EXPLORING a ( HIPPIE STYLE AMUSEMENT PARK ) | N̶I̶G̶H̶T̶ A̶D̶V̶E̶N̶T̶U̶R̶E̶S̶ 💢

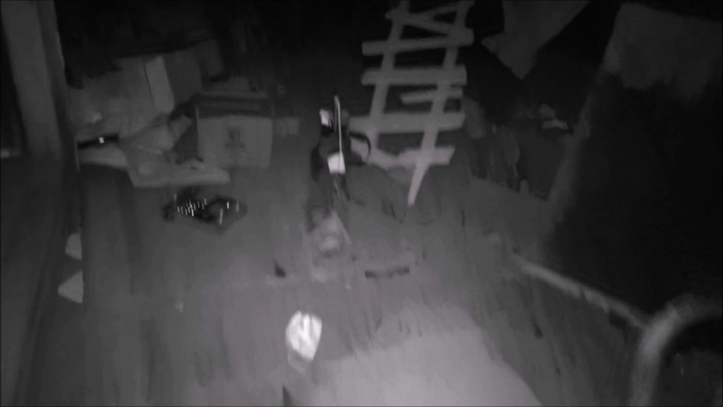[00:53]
Hello? Oh my goodness. Look at this.
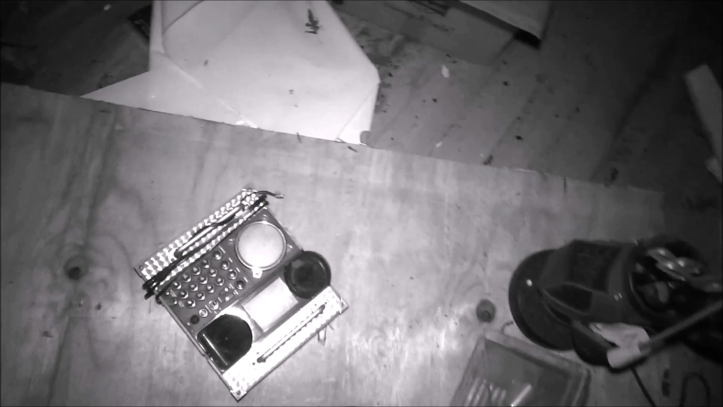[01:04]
Ew.
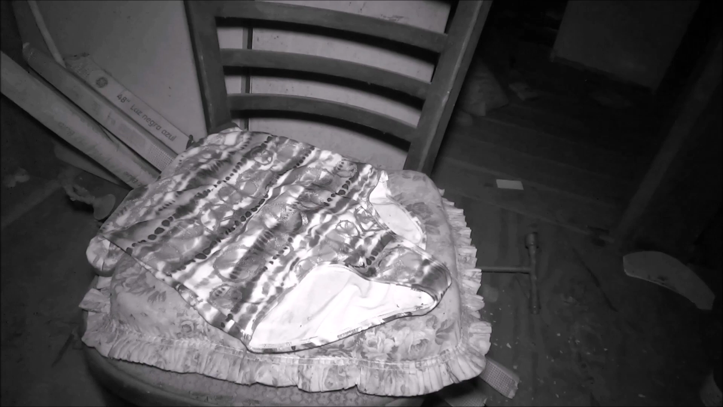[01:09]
Oh my god, what is that thing?
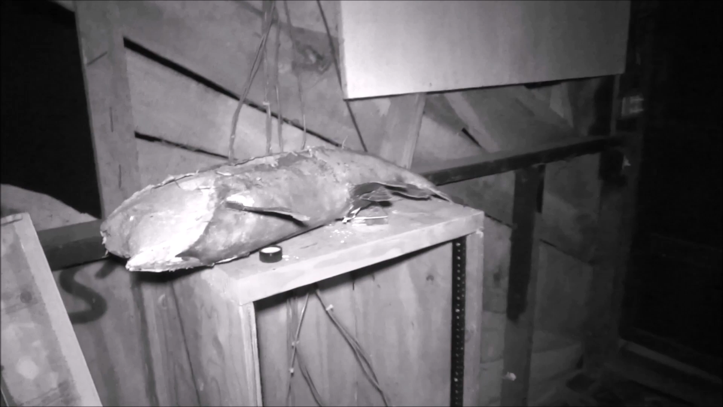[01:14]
It's a petrified fish? I don't know.
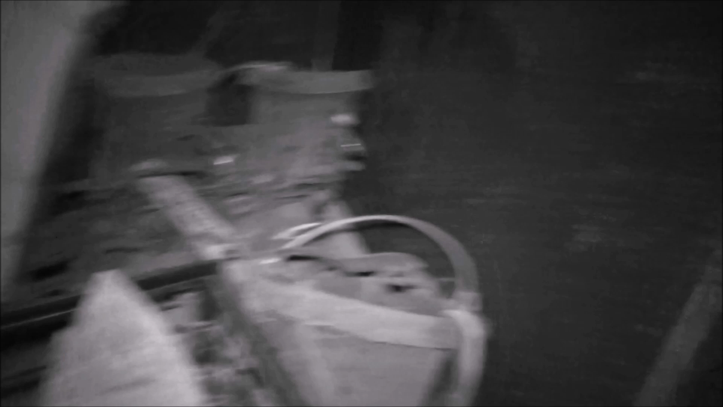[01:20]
Holy crap. What's up everybody? How you guys doing today? Woo, it is cold.
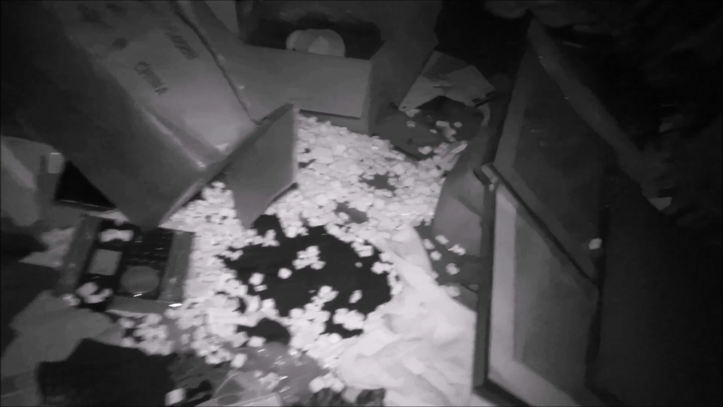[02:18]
What? What the hell? Yeah, I don't think this is gonna be a haunted video.
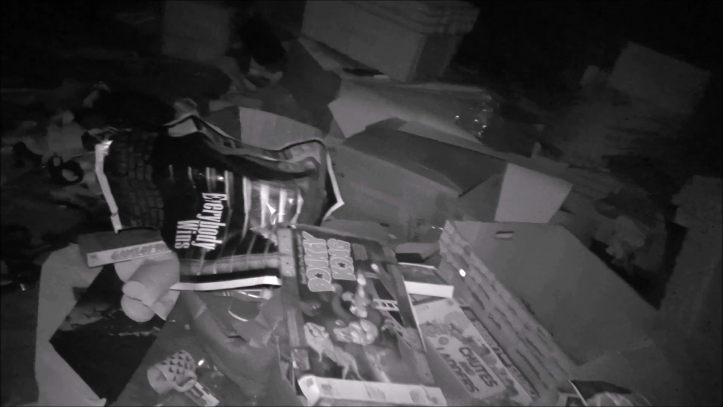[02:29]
Oh, look at this. Donkey Kong. What's up, Donkey Kong?
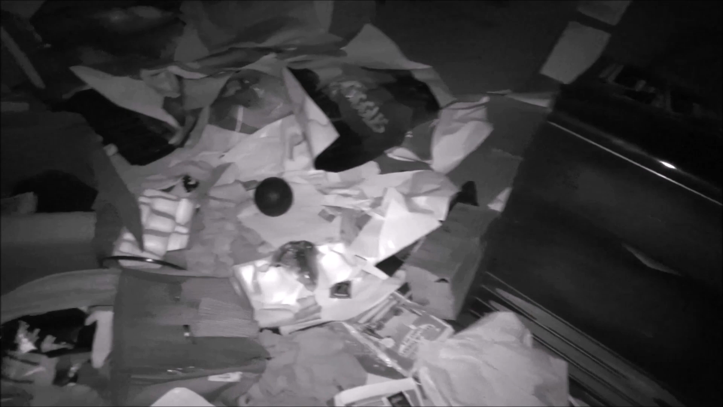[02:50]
This is more of like just a regular exploration video. I mean, I would love it. Whoa, look at this.
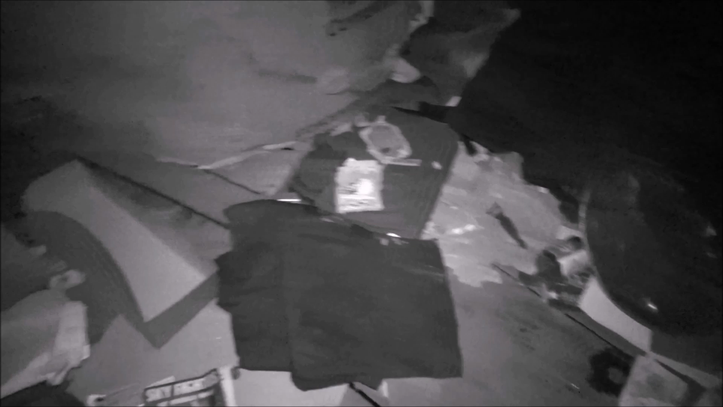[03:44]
Whoa. Eagles. Eagles. Eagles. Roxanne. Oh. What's over there? I mean, look at this stuff.
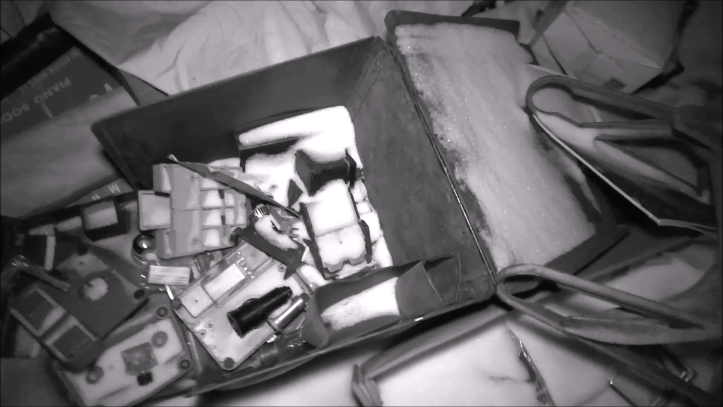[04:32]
Wait. I don't know. I'm just picking stuff up with my fingers here. What is this? These razor blades?
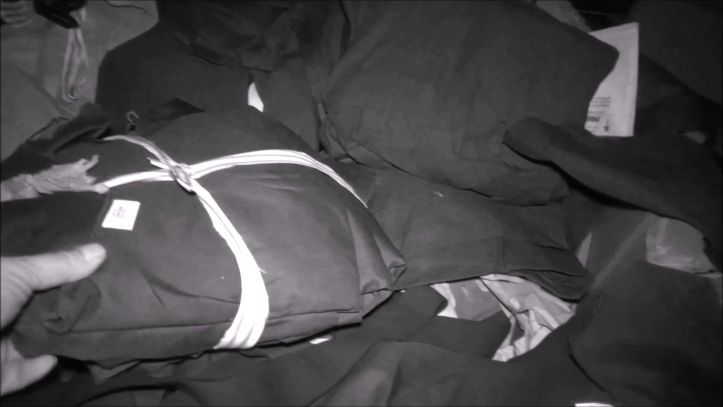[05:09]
Jumpsuits. Why would they have jumpsuits? Are these like prison jumpsuits? No. No. No.
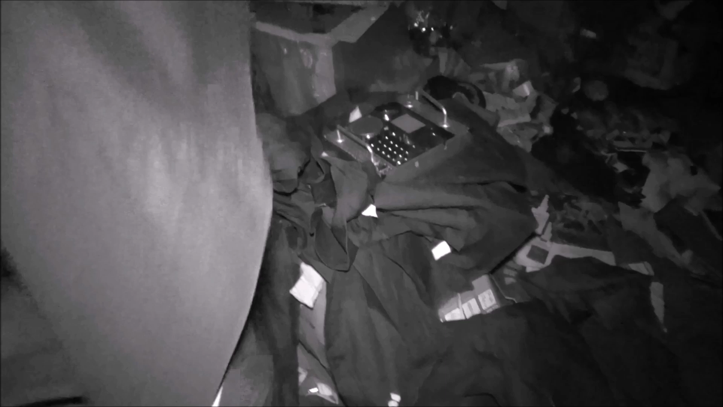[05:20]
What the hell? Are these jackets? Oh, wait. They are jumpsuits. Why would they have jumpsuits? Huh. Oh, look at these ladders. Wow.
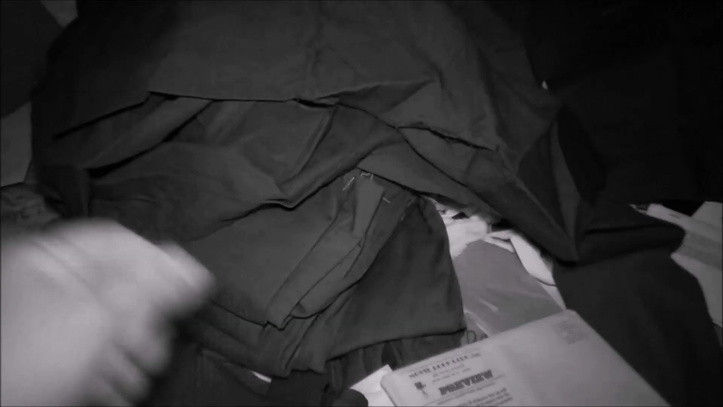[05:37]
Can't really show you that. Look at that blue jumpsuit. Whoa. Look at this.
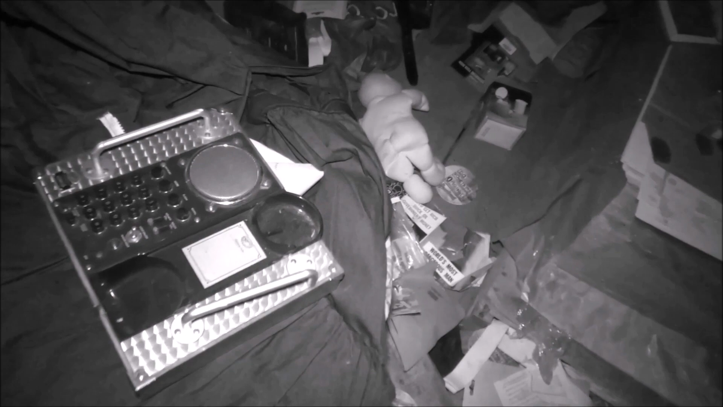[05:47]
It's an old phone. Receiver it looks like. Oh. Cabbage patch kid. Come to me. Wow. I haven't seen these since like the 80s.
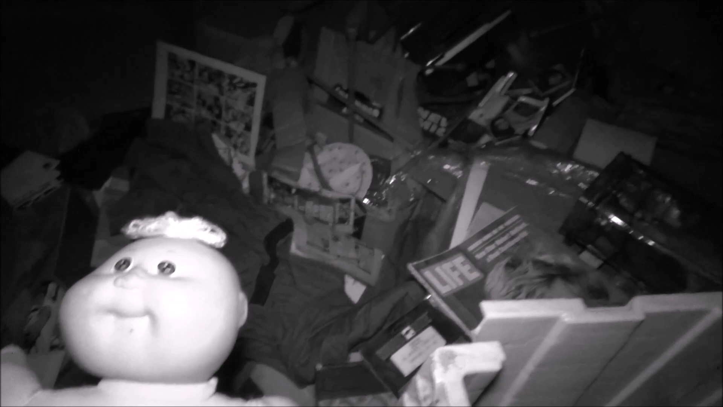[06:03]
Wow. Look at this. Wow. This is so cool. I want you guys in the comments to say or to tell me when was the last time you see that
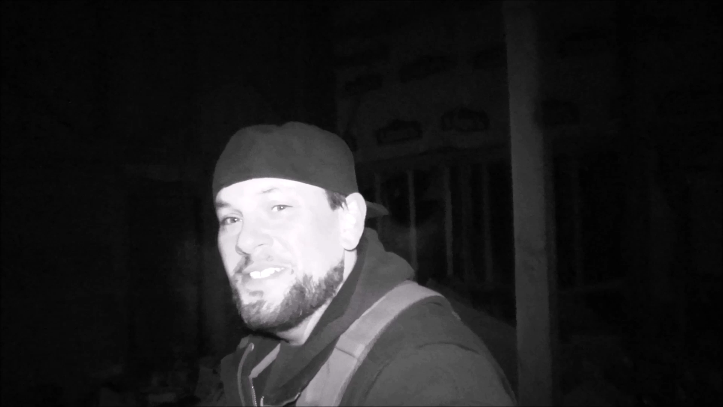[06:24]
you've seen a cabbage patch kid doll. I have. Oh, that scared me. I haven't seen one since the 80s. At least 86, 87. Wow. Those things are awesome. Okay.
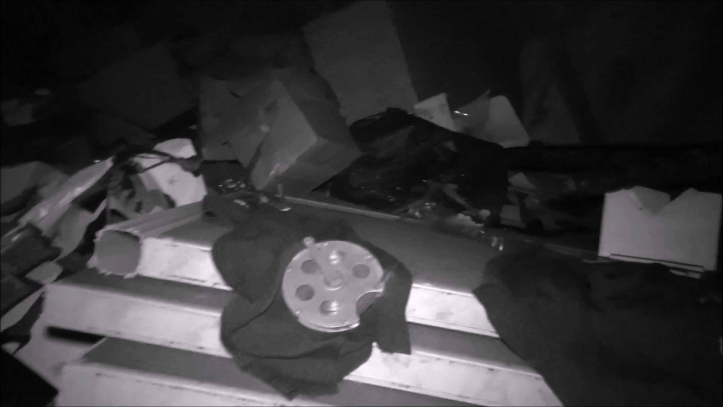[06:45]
Ooh. Okay. Let's go see what's back over here. Whoa. Hey, huh. Look at this. Old cups. Whoa.
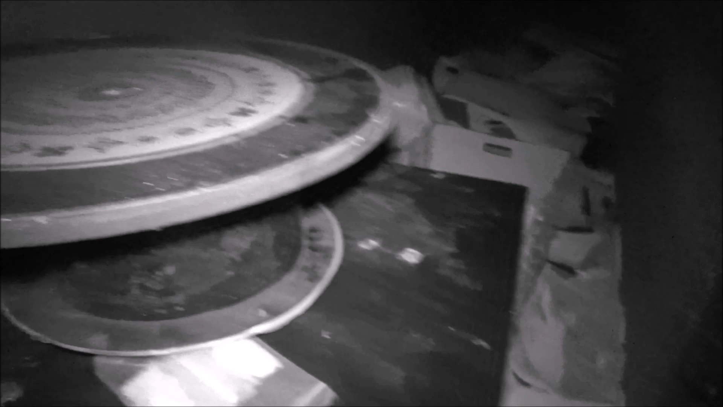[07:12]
Whoa. What? Oh, look at this. This is cool. It's a big hat. Yeah. All right. Well,
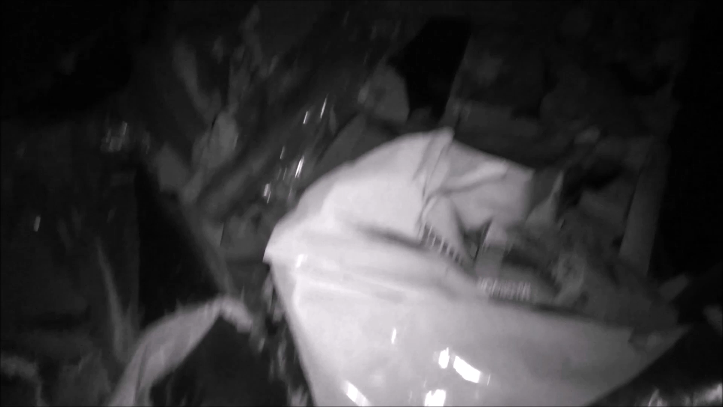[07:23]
I was just about to cross this but seeing as there's snow and ice in here. I am not going to chance it because I don't even know what's in there.
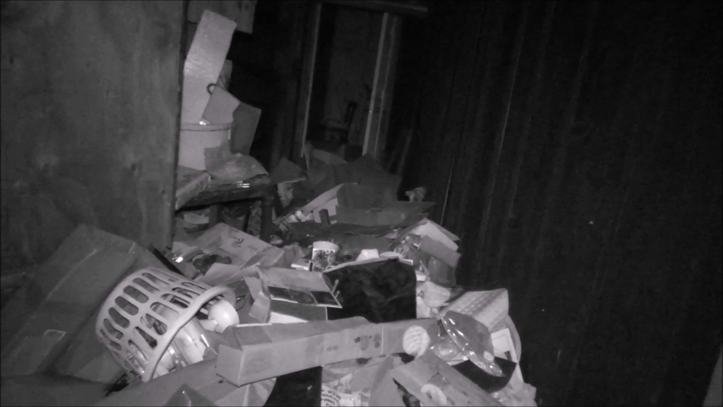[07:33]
I don't know. So, I mean, it looks like it's just like records and some other cool stuff. But, oh, there's a license plate. Is there like a, what is this? Is there like a truck?
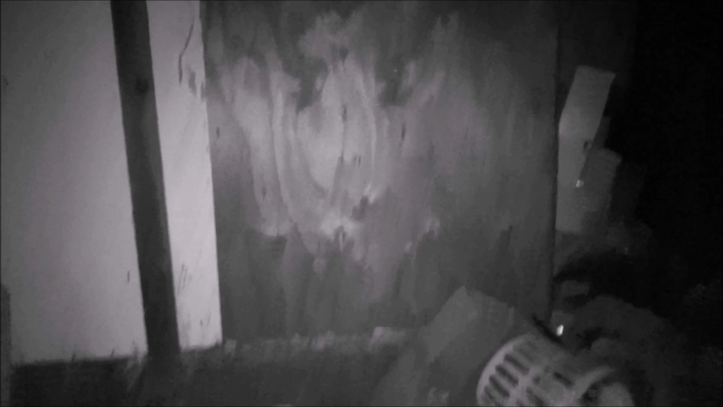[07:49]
Nah. Anyway, uh, yeah, there's some like, some stuff in there but I just don't want to chance it. So, moving on. Yeah. Okay.
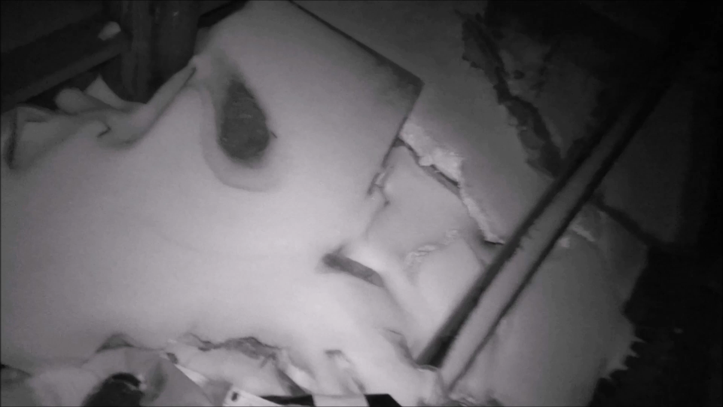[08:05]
Yeah. Sometimes though, on floors like this, you can't, you don't really know where you're stepping. So, you don't even know if you're stepping in a hole or if you're just.